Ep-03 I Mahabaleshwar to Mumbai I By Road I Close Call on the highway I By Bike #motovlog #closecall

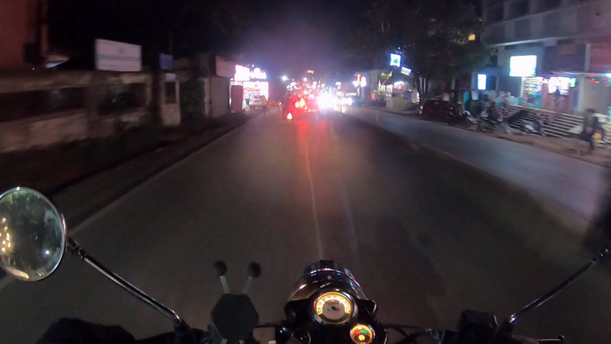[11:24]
So it's 7:30, almost 7:30 in the evening right now, and we are still on the way to Mumbai. We are now reached Lonavala. We are crossing Lonavala, and Mumbai is another 120 kilometers from here. तो क्योंकि अंधेरा है तो गाइस ज़्यादा कुछ व्लॉग नहीं कर पा रहे. We apologize for this.
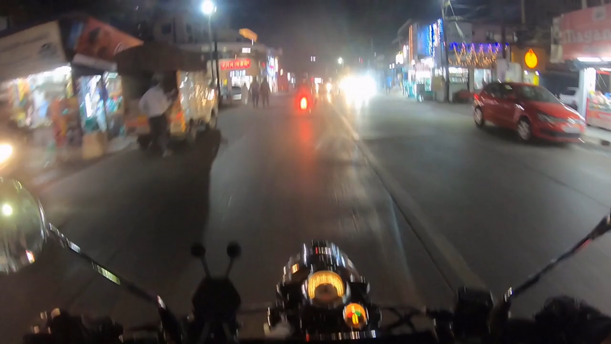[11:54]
But then हाँ, अभी थोड़ी सी यहाँ पे रोशनी है Lonavala की, तो सोचा कि आप लोगों से बात कर लूँ. तो ओके, सो आगे बढ़ते हैं. आगे अगर कहीं और लाइट अगर दिखती है तो फिर आई विल मीट यू गाइस.
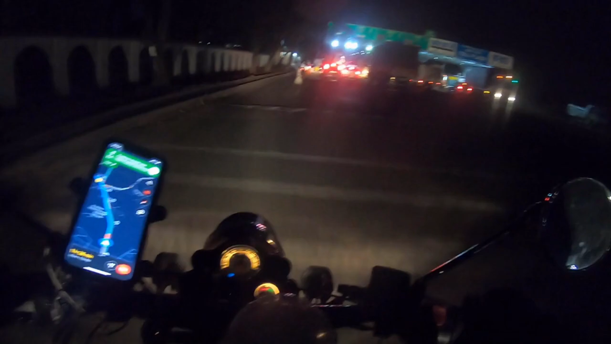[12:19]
और यहाँ से भी फटफट पनवेल आ जाएगा.
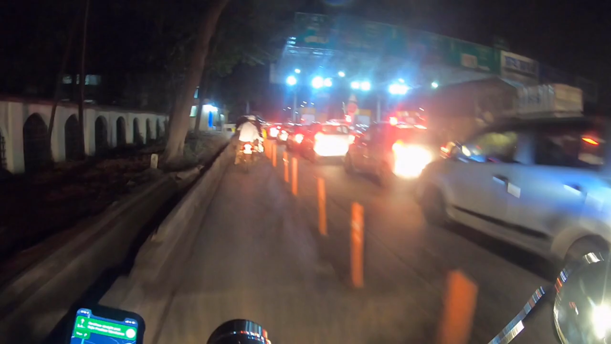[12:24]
So from Shedung toll we have another 63 kilometers to go,
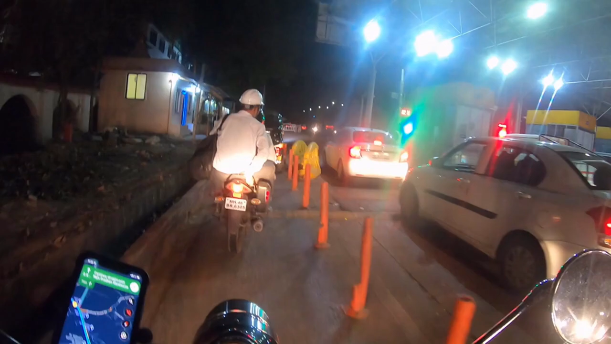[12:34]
and it's gonna take 1 hour and 36 minutes.
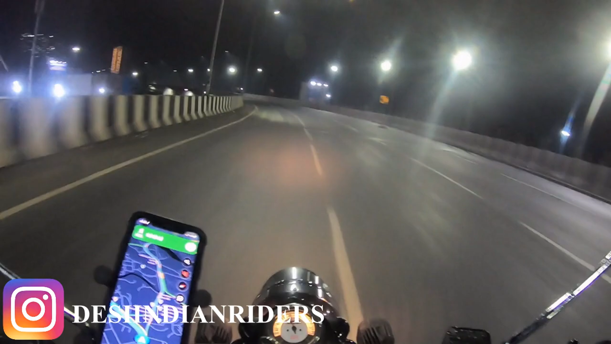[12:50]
Finally we have reached Panvel, and this road that it goes to JNPT, par uske pehle humare ko Mumbai ke liye ek exit dega. We have another 57 kilometers and 1 hour 27 minutes.